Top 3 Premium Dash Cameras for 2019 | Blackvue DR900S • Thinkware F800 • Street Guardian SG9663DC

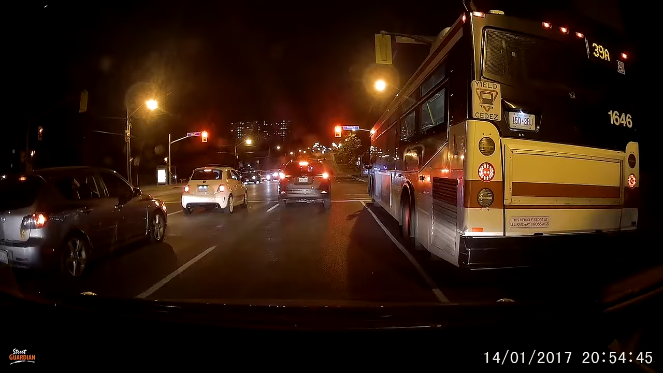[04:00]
At night, it's excellent. The sharpness and clarity is near the top for dual-channel cameras and approaches what we've seen in single-lens cameras.
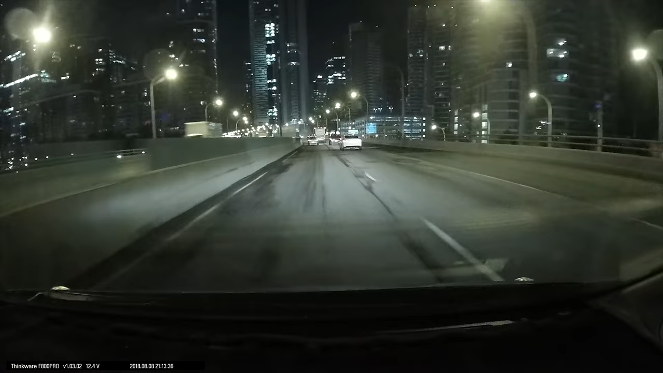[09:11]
At night, the quality improves. It's about the same as the other cameras in this review. In my opinion, the changes in the last few years for video hardware has not improved low-light recording very much.
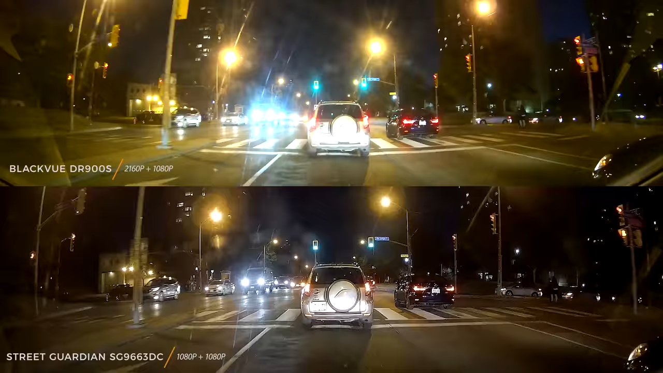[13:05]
At night, there's more noise compared to the Street Guardian camera, but the DR900 has similar sharpness and dynamic range. The rear camera also fell behind slightly even though it uses the more advanced Sony StarVis sensor. Compared to the older Sony Exmor on the Street Guardian,
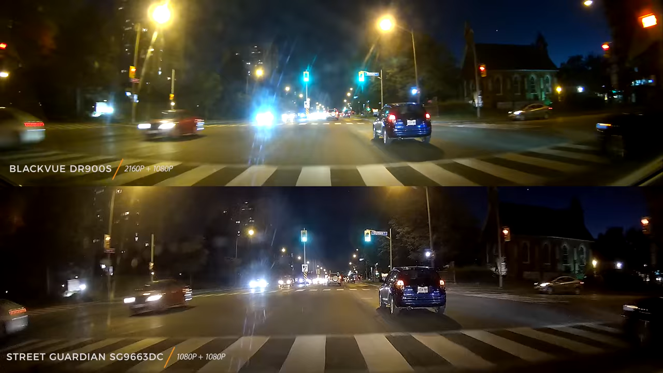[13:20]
we think it has to do with the lower bitrate at 10 versus 15 megabits per second.